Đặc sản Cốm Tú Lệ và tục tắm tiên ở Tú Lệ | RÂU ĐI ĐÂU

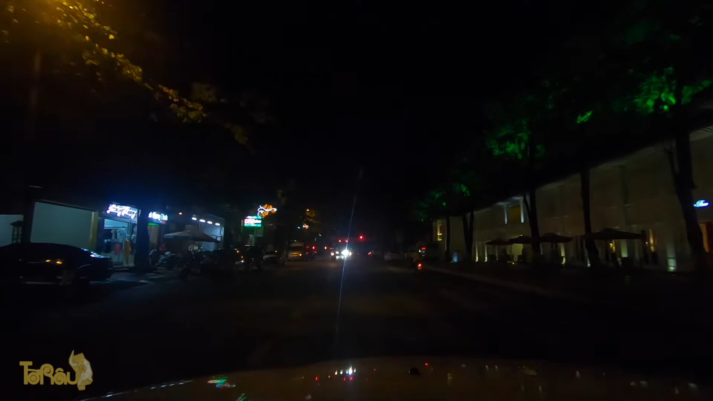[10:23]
Nhìn trông rất là đẹp. Trông khá là đẹp. Mình cũng hơi bị ấn tượng với khách sạn này. Thấy ở trong Nghĩa Lộ có nhiều khá nhiều khách sạn đẹp. Đẹp hơn ở thành phố Yên Bái cả. Và mình ăn ở cái nhà hàng này mình thấy cũng gọi là tạm được. Giá cả nói chung cũng gọi là tạm được thôi.
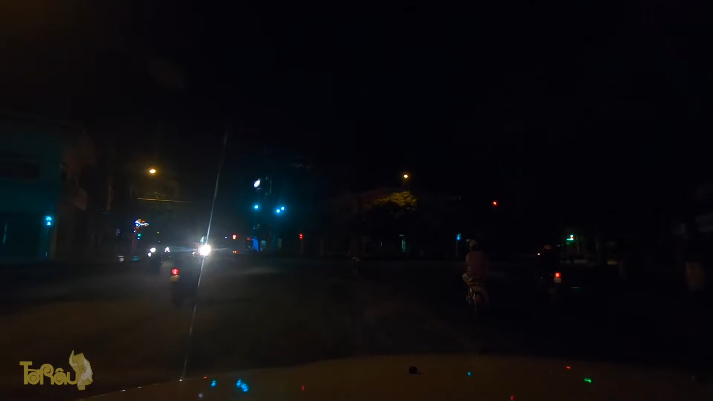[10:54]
Mọi thứ đều trong cái phạm vi chấp nhận được. Trong cái trung tâm thị xã Nghĩa Lộ của nó cũng không có gì, nó như một thị trấn của miền núi thôi.